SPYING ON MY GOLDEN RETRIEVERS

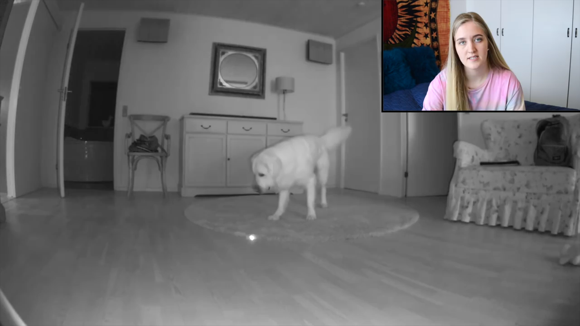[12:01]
Like, you can see it in the daytime, but with all the other daylight coming through the windows, I just think it's more noticeable for dogs in the evening.